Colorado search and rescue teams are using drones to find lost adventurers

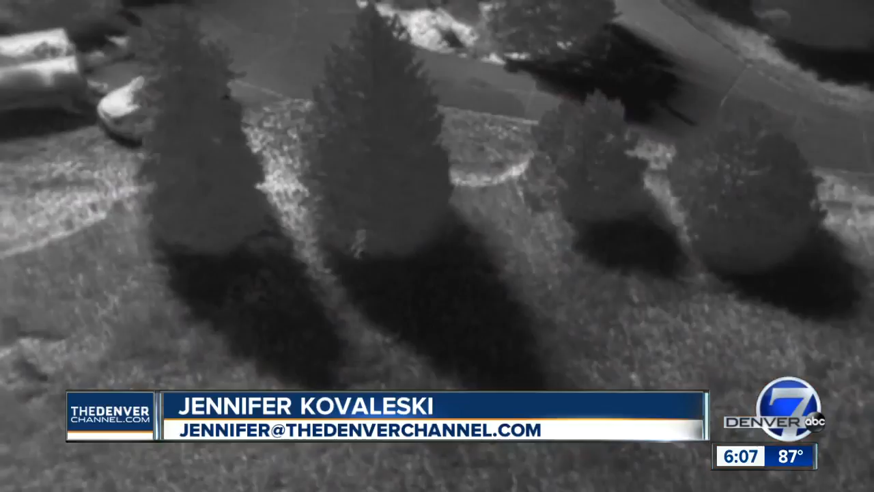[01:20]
Notice the guy hiding under the tree at the bottom of the screen.